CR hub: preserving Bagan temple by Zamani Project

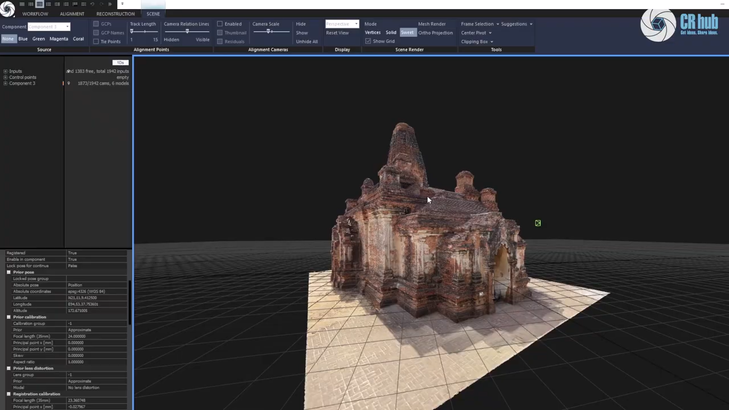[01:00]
And on top of that, modeling, whole filling and texturing.